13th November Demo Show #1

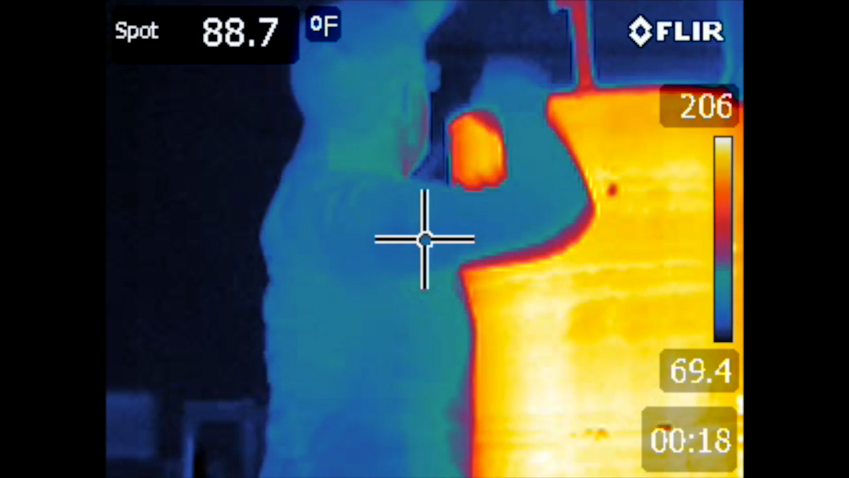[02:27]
On screen: spot 88.7°F
Let's see, the barrel's still about 200.
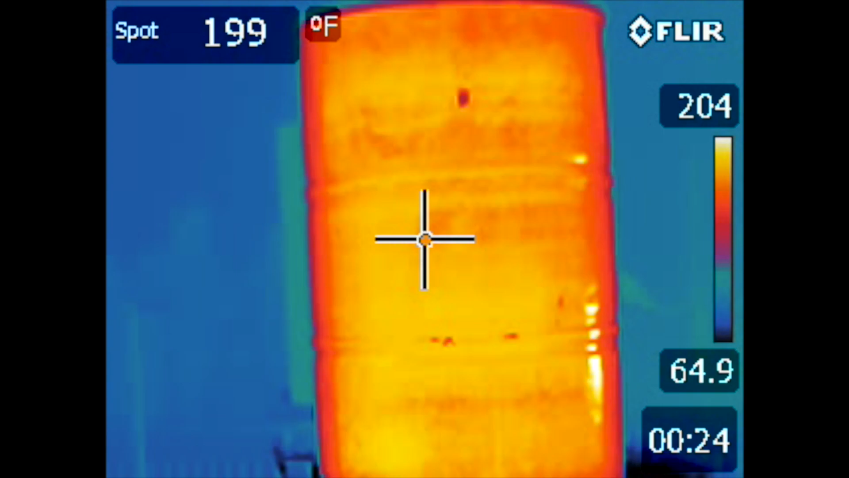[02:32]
On screen: spot 199°F
There goes the ice.
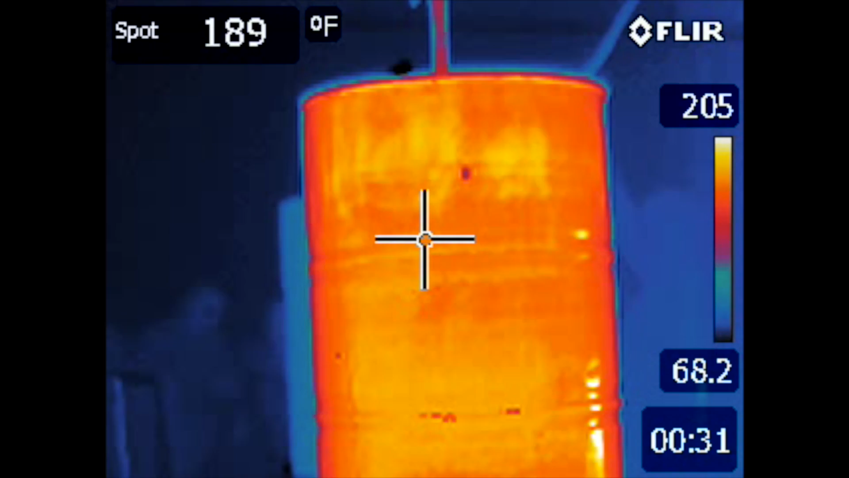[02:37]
On screen: spot 189°F
It's dropping 90, 86, 85, 83, 78.
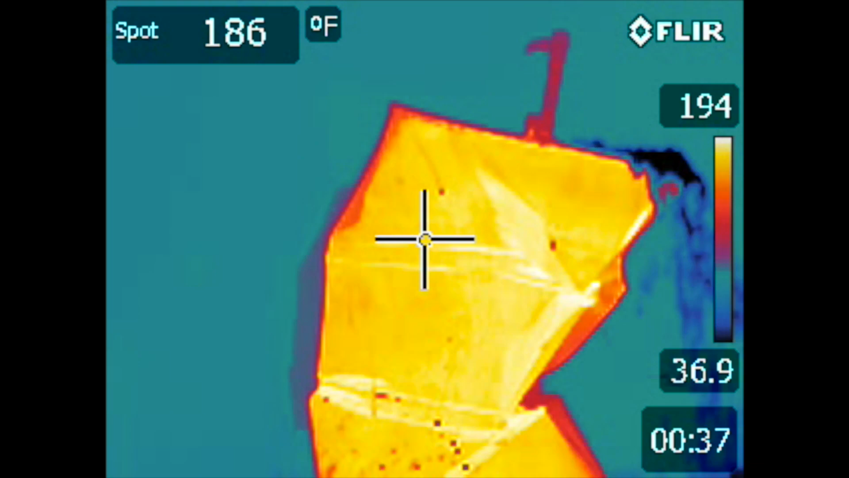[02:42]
On screen: spot 186°F
Whoa, did you see that? It jumped back up to 188.
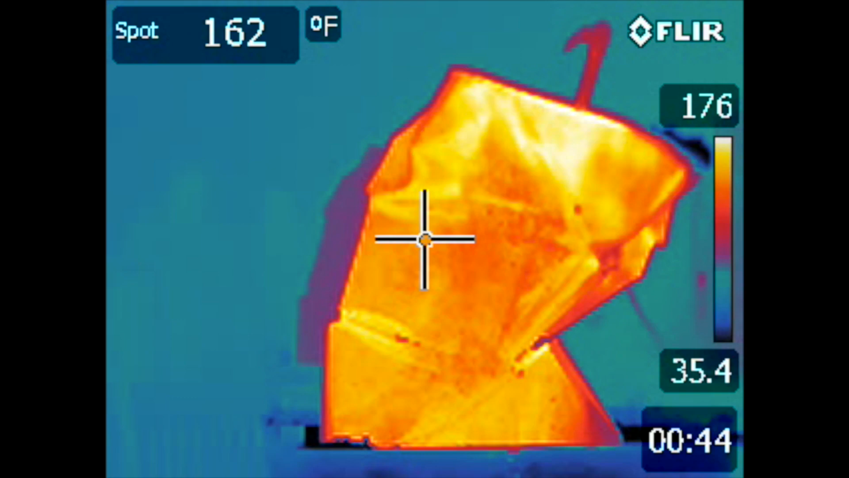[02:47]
On screen: spot 162°F
When the barrel crushed, the volume decreased, the pressure and temperature went up. And it's cooled off quite a bit now.
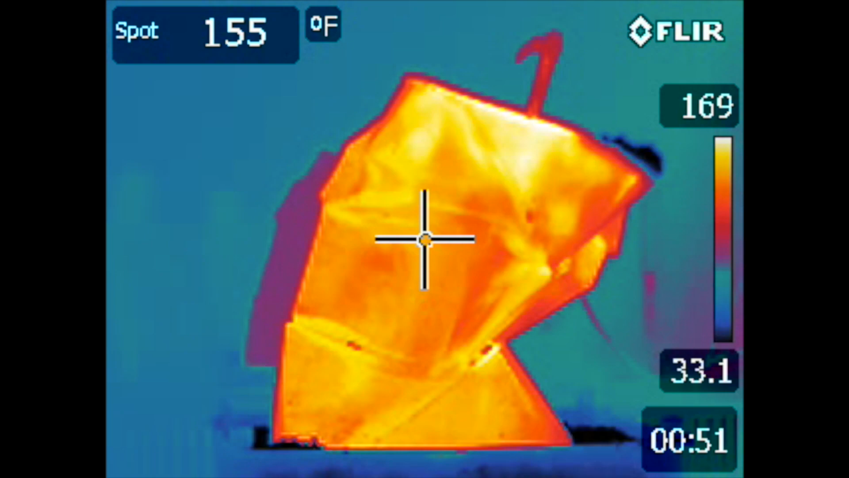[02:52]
On screen: spot 155°F
Here's our pressure data. You can see that the pressure's level across when the valve's open about 86 kilopascals.